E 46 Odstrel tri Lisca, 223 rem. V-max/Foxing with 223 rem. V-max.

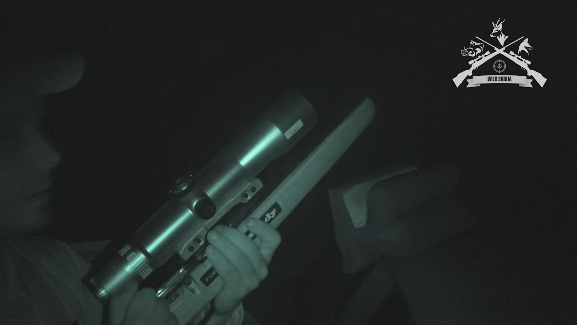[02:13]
Jednog se promašio s jednim, ali nije loše. Zagrevanje za početak sezone.
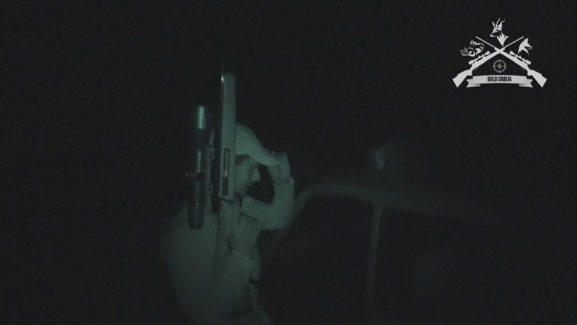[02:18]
Ajmo sad da ih pokupimo, vidimo šta smo tačno radili.
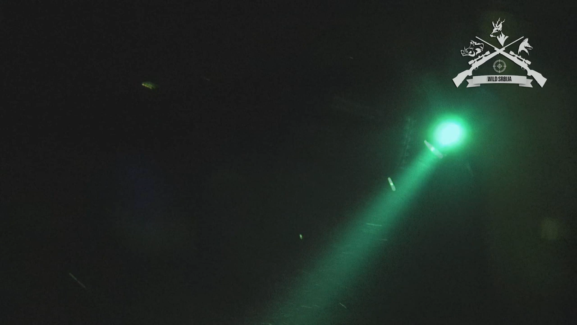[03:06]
Ostavi ga tu pa ćemo ih pokupiti i ovaj, vidimo gdje su ostali.
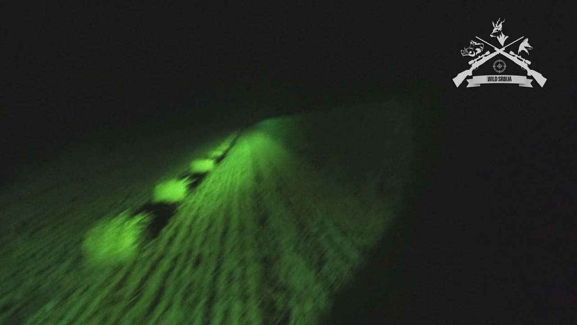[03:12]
On je blizu prvog reda bio.